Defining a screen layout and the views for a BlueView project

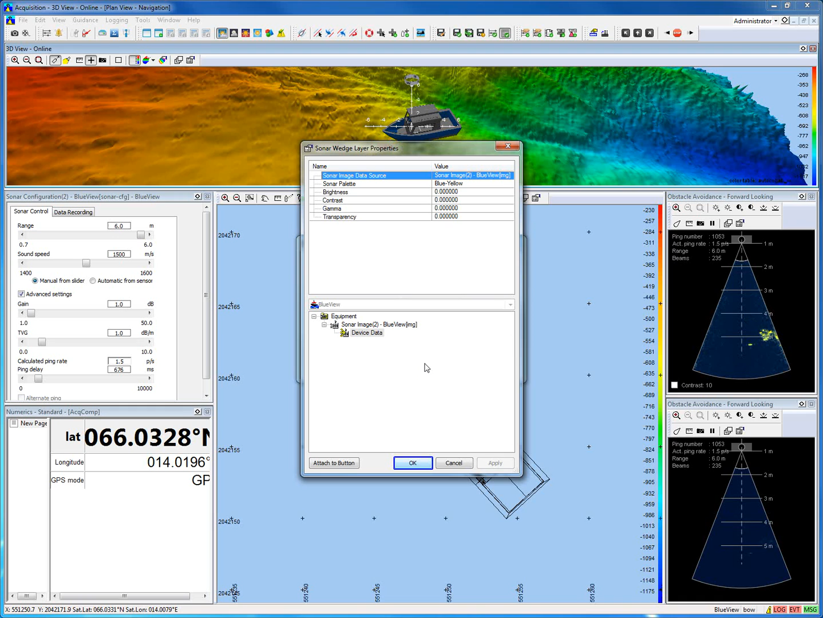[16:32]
The sonar wedge is added to the view.
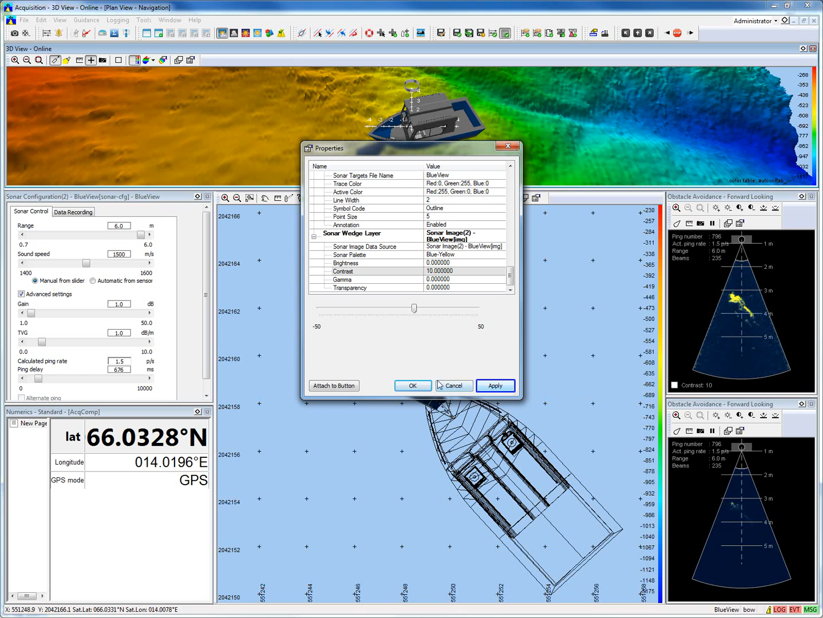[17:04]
So we can change the contrast for example. So the conclusion is, use the layer control and layer properties to set up your views.
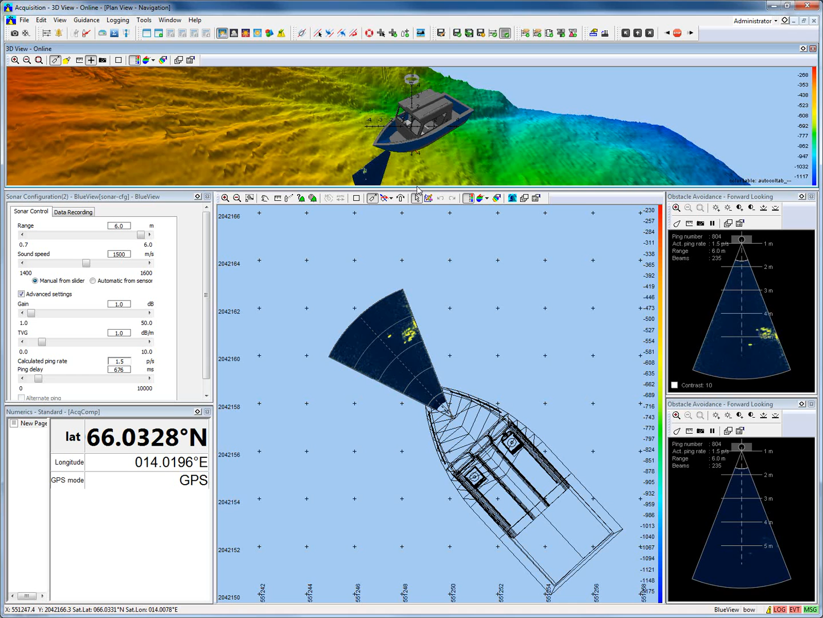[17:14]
So on this way it is also possible to add S57 navigation charts to the view.